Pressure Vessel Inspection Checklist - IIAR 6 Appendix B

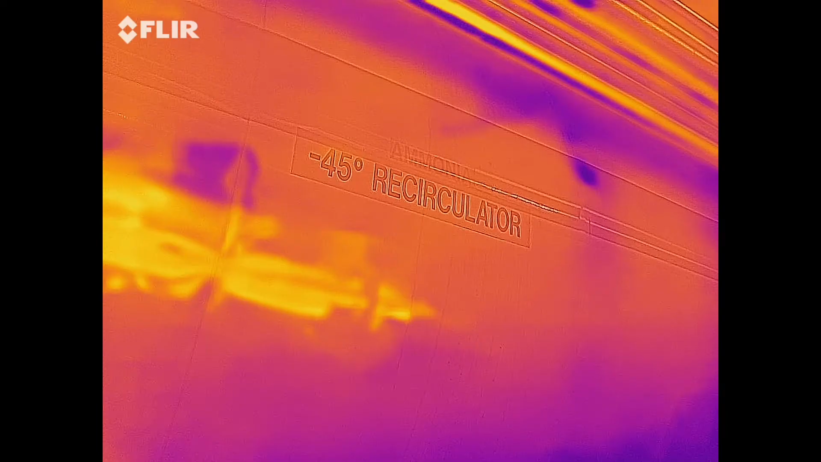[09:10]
A thermal imaging camera can be helpful to identify insulation system failures that cannot be observed with the naked eye.